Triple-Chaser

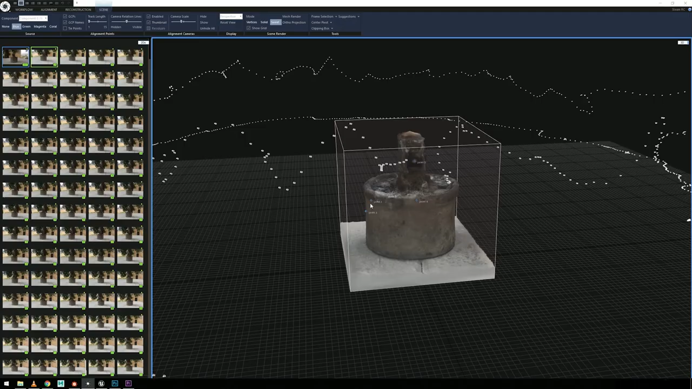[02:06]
From these, we created a digital model according to the specifications in the product catalog.